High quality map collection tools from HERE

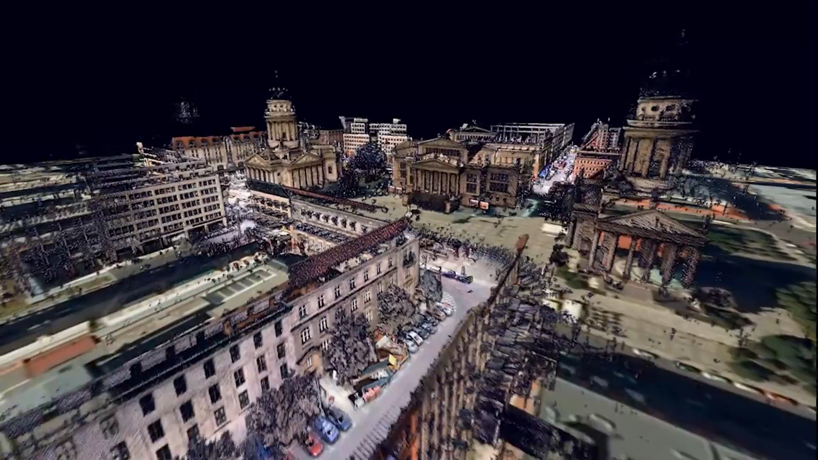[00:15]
It collects hyper-accurate detail about the world we live in and more of it than anybody else.
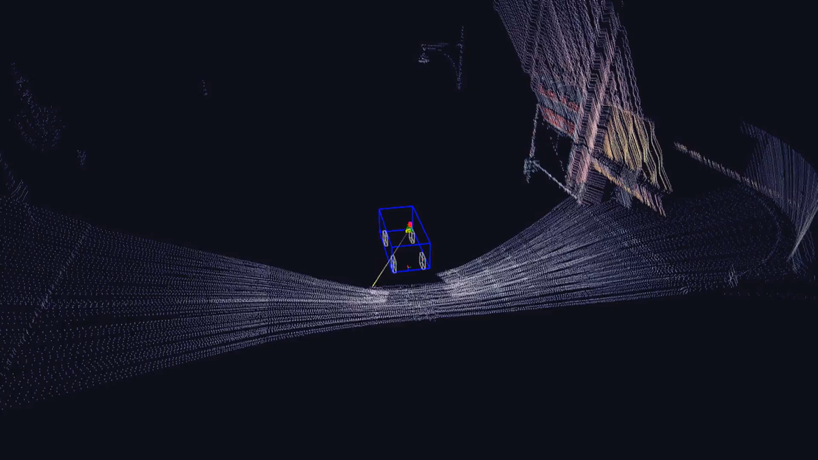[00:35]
They use laser-light radar, known as LIDAR, to record unprecedented detail.